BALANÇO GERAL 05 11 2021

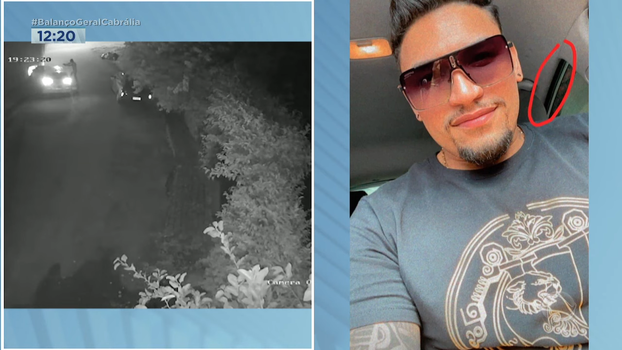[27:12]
a gente às vezes até atrapalha a investigação quando divulga alguns pontos. Então você está vendo aí o que eu disse anteriormente. A Câmara de Segurança mostra exatamente o momento em que aquele veículo é branco ali. Você pode ver que a luz está ligada, a luz de freio, né, a luz de freio ligada, acesa. Ali a vítima já está agonizando, certamente já está agonizando. E veja que o atirador saiu do carro da frente e veio para confirmar se a vítima estava de fato morre e daí ela vai embora.